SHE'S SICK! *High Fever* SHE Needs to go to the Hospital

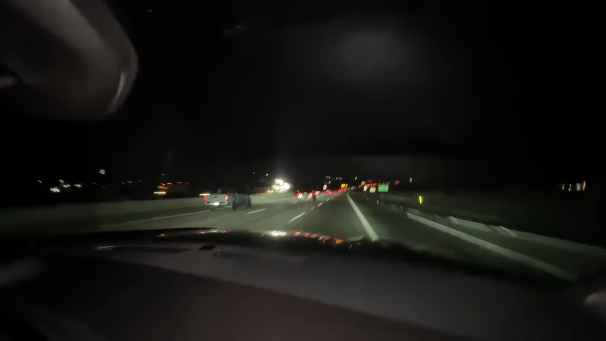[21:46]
and it's super dark, and we're passing over the grapevines, guys. We're watching Ariel, guys. Cool moment.
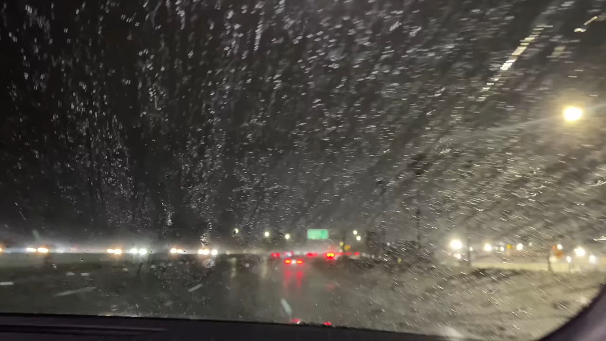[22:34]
Yeah, somebody threw Disney. Some fireworks. Lightning or fireworks? Oh, fireworks. We're still an hour from Disney. 48 minutes.